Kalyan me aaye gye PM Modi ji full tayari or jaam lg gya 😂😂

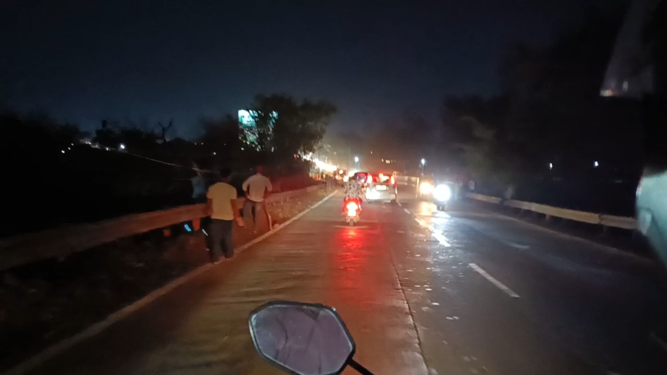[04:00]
दिखाते हैं आपको कितनी सारी पुलिस है आपको अधे बेरियर चादू होगी